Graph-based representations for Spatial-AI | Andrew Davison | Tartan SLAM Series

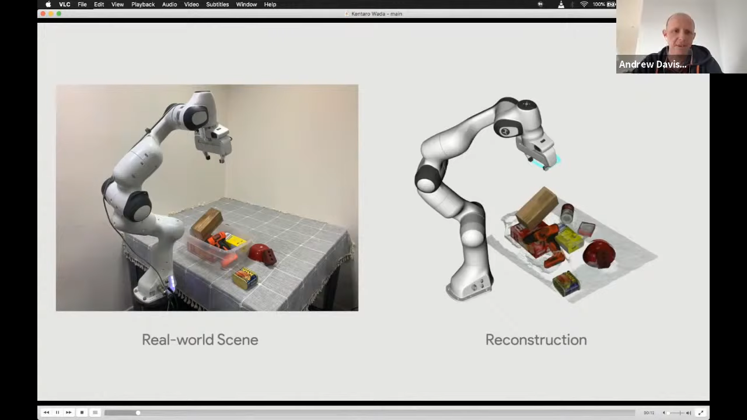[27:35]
So our goal is to take several views of, of, of this scene and then try and find,
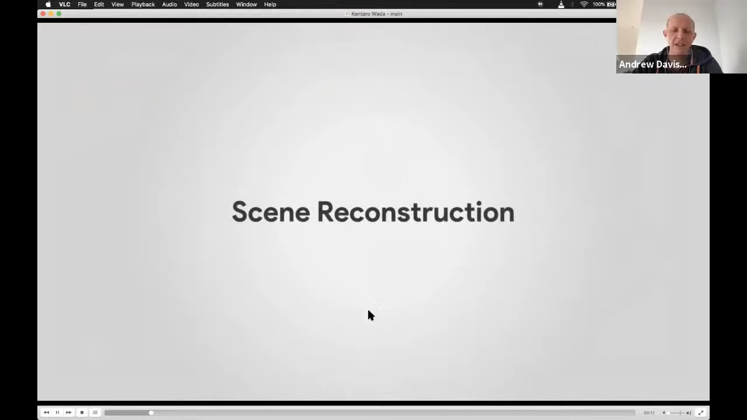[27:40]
you know, the jointly most probable estimates of the positions and, and the identities of the objects in, in this scene.
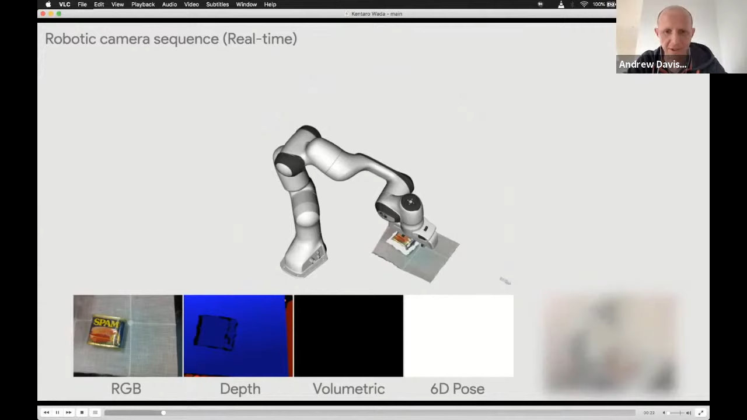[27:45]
So this system works by, by a combination of kind of volumetric reconstruction and then pose estimation
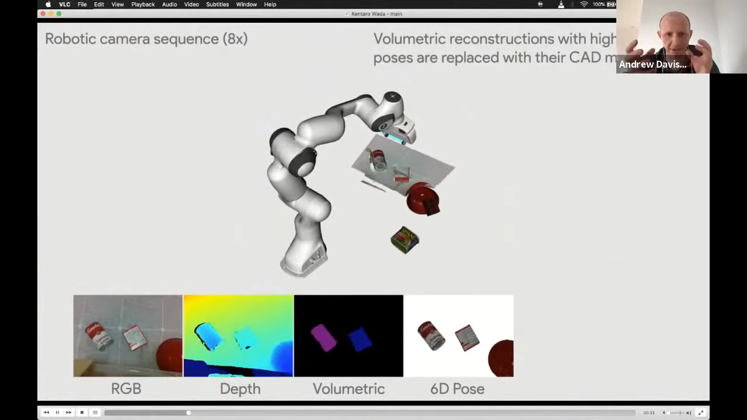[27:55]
where it's trying to estimate poses for all of these objects such that obviously they can't intersect each other and satisfy some other constraints like that.
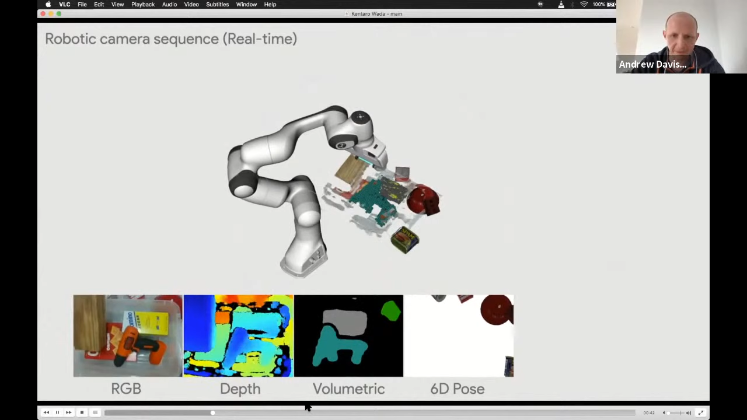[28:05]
Um, so let me just show you a demo of what, what we can do with that.
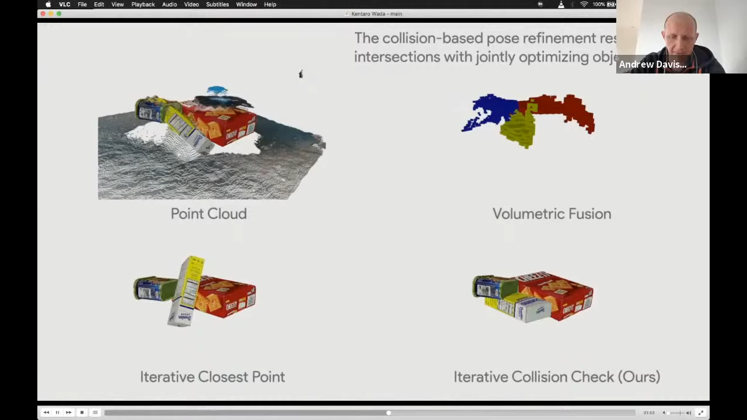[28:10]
So that, you know, the camera here is on, is on the, is on kind of the wrist of the robot arm.
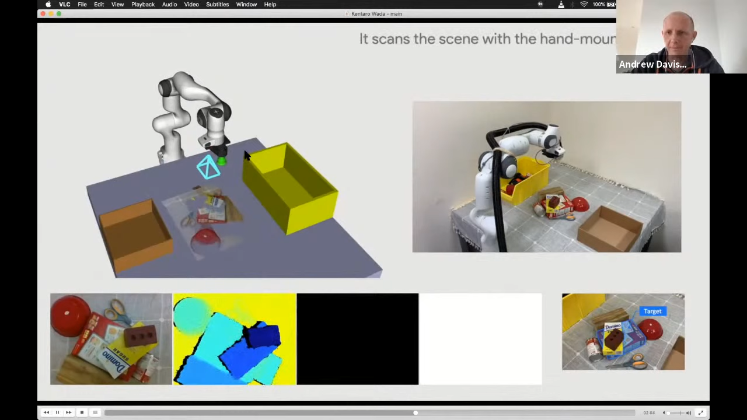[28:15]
And we show that if we scan this scene with, with, with, with the system,
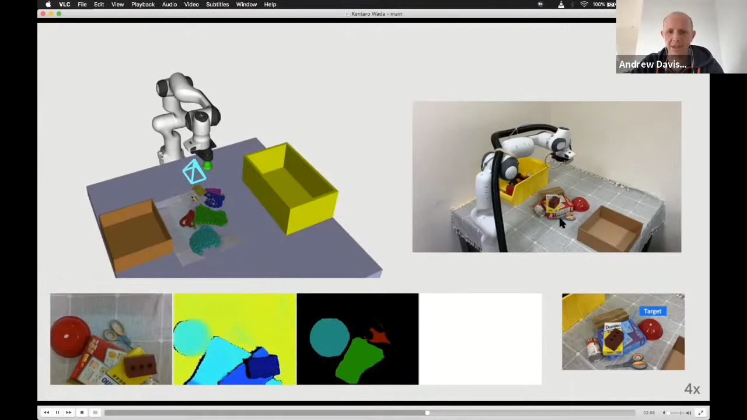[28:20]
we estimate the positions and identities of the objects and then we can do something with it.
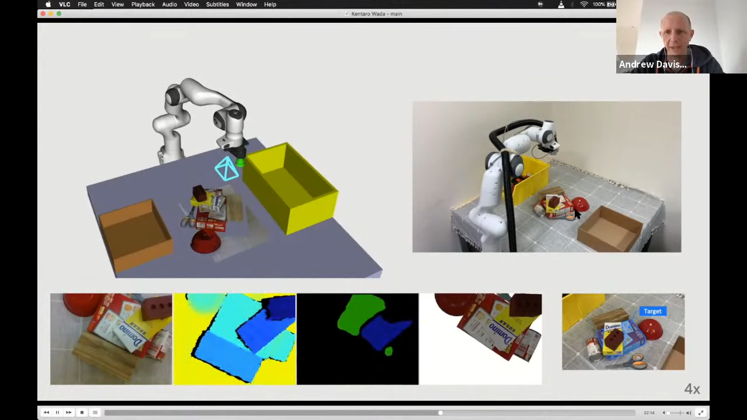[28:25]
So the goal here is actually to, we want to pick up this red box and place it neatly into the brown box.
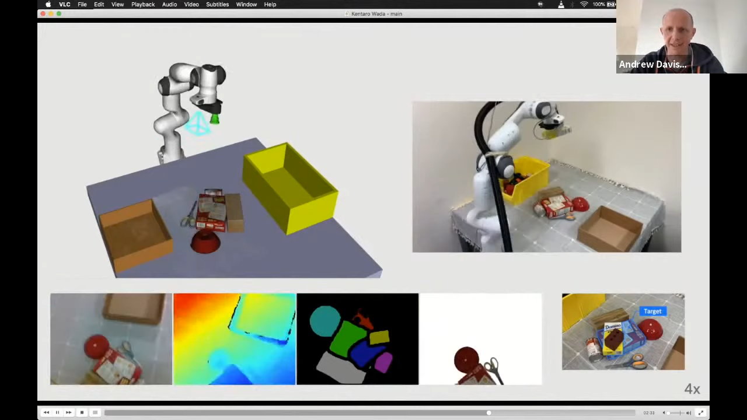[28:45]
and then it can pick up the object of interest with a suction gripper here and then accurately place it in, into the box.
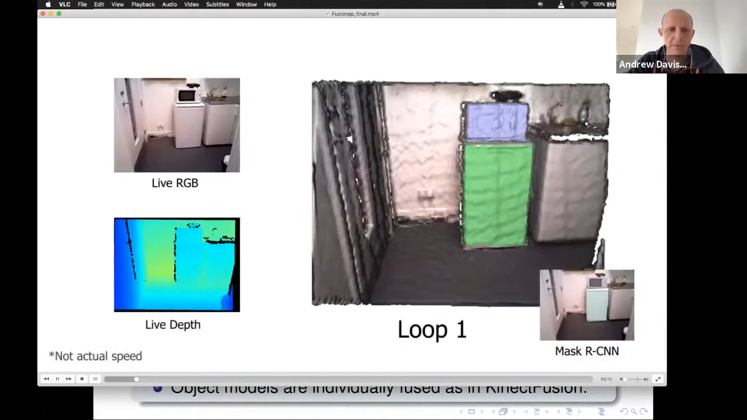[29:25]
So here, we're just running off the shelf, mask RCNN,
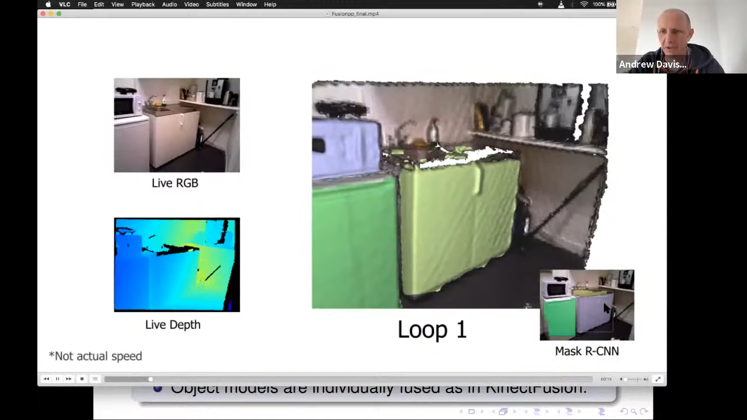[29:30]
which runs on RGB images and gives us the outlines of things that it thinks are separable objects.
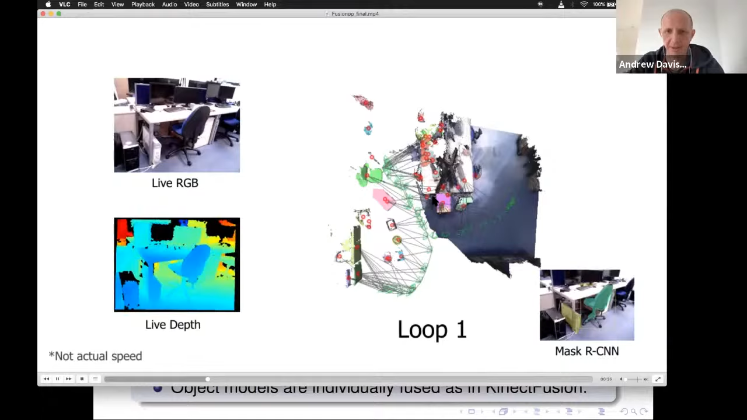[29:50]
but then for each object, we have an individual volumetric reconstruction.
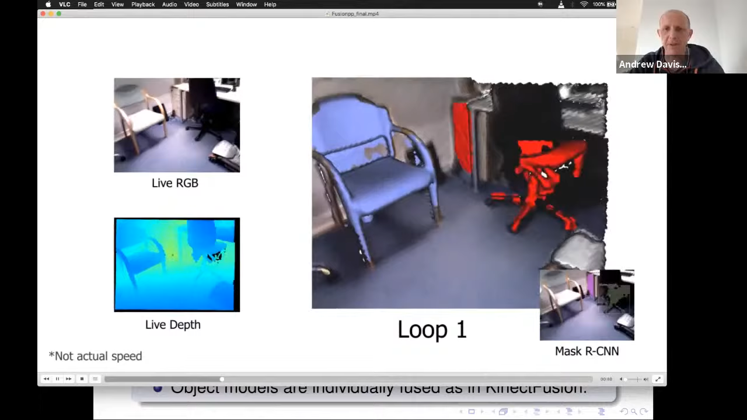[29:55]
So it's like a separate little connect fusion type volumetric reconstruction going on for each object.
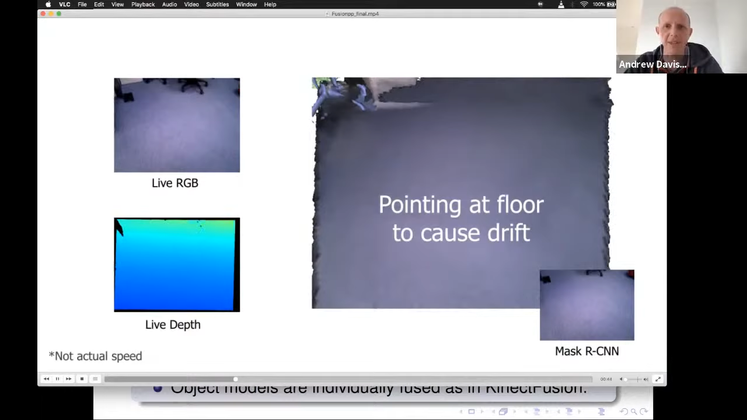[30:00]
So that's has a very nice generality.
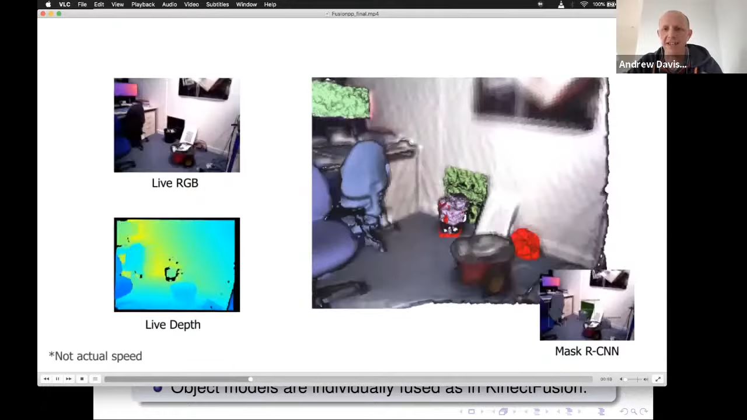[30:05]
We can deal with all sorts of different objects in this system, but on the other hand, we can only reconstruct the visible parts of, of the object.
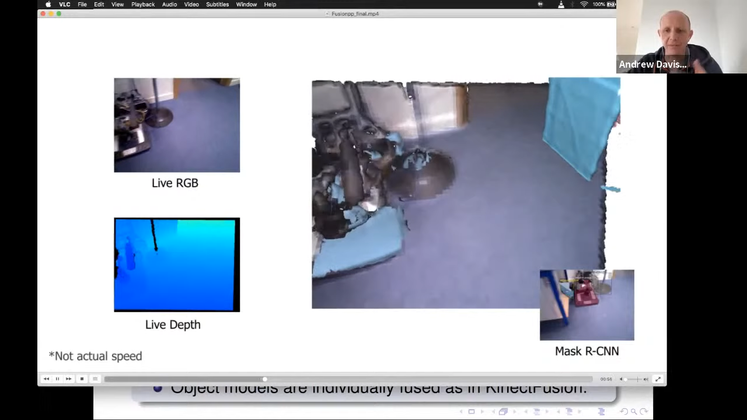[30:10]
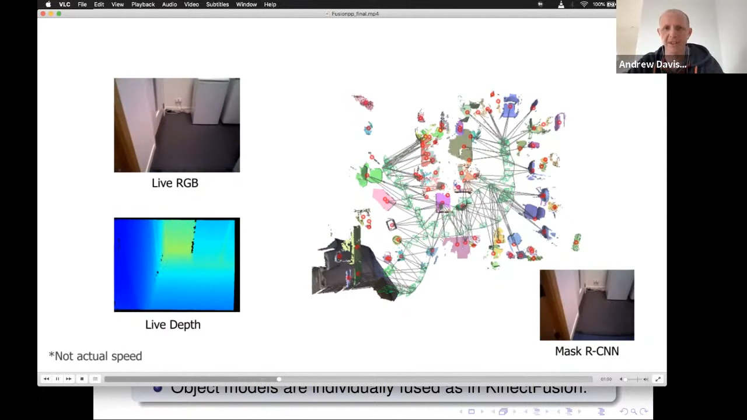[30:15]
So whereas if we recognize an object, we immediately estimate it's, you know, we know its whole shape and we know where it is here.
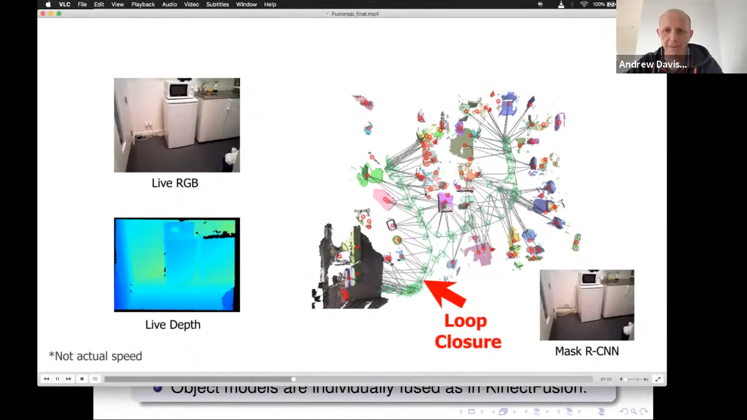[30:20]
We only reconstruct the visible parts of the object.